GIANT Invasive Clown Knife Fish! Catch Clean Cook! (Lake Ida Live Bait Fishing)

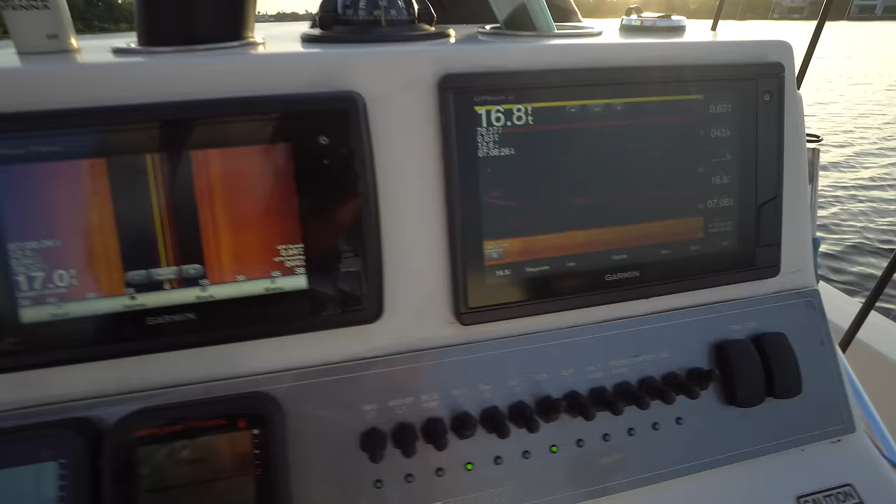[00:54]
so that's all shad those marks that's
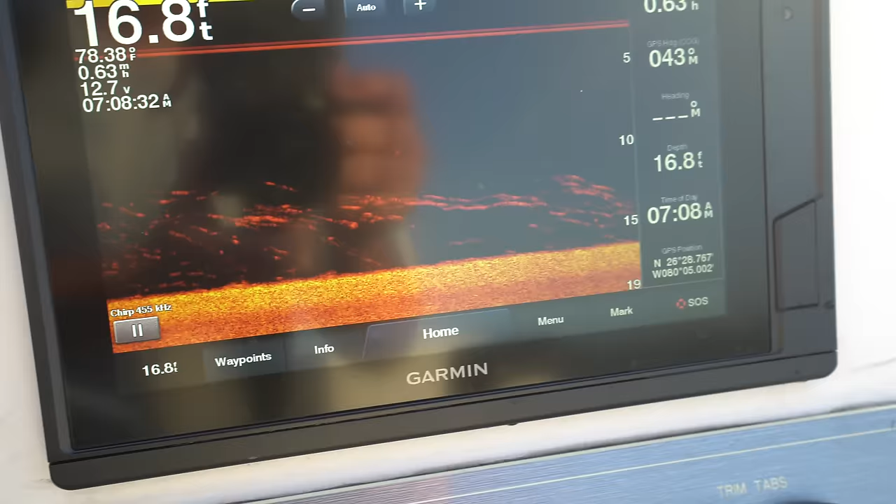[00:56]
On screen: depth 16.8 ft
what we're looking for so
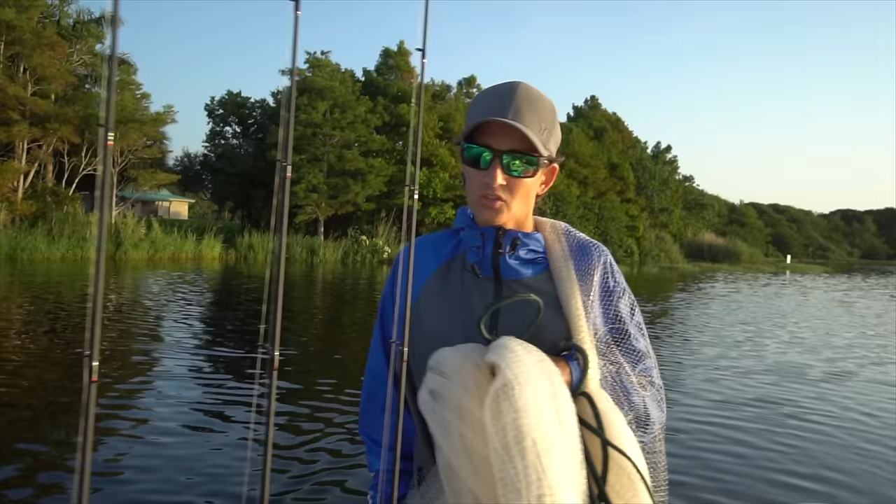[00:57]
there's two there's two methods to find bait in lake ida one is with the
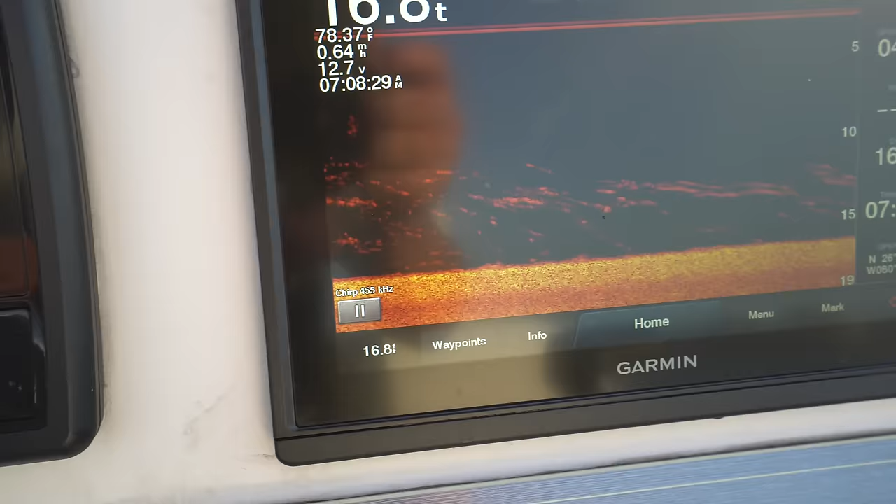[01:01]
sonar system that we have here um the